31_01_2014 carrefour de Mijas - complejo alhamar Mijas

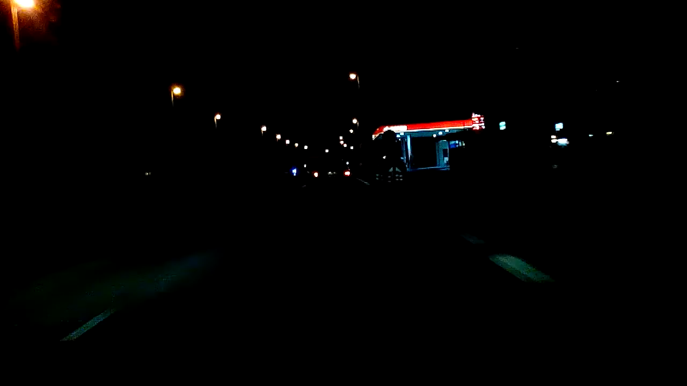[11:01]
Aquí hay una gasolinera Cepsa en la zona de Calahonda, donde el panel de los precios lo tienes cacharrado. Está en la zona de Calizo. Aquí en esta parte de la derecha ponen el mercadillo. El mercadillo que creo que son los domingos. Los domingos es mercadillo de segunda mano, donde cualquier persona, cualquier vecino de esta zona puede venir a traer sus cuatro cosas que no utilice o no quiera y ponerlo en venta.